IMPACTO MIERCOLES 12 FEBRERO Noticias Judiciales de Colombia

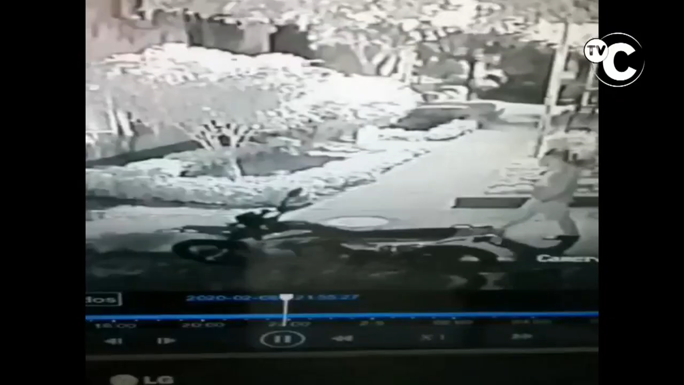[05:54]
En Girón, otra moto se robaron los ratas el domingo anterior. Esto ocurrió en uno de los barrios de Girón. Faltó que el dueño de la moto le hubiera dejado la llave,